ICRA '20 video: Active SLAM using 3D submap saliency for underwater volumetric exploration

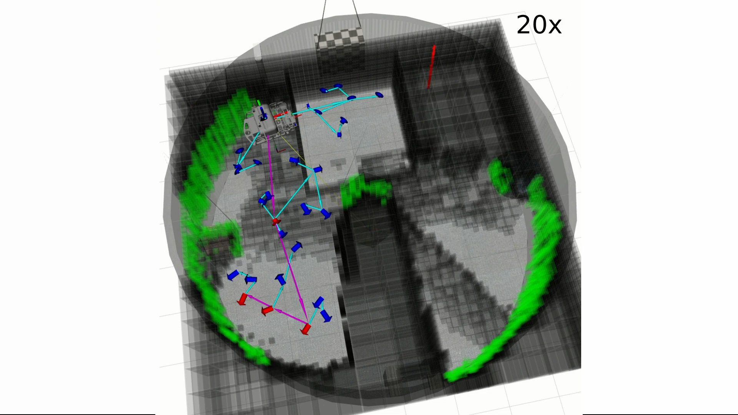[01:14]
When the vehicle's uncertainty goes beyond bound, we execute our revisit policy using submap saliency scores.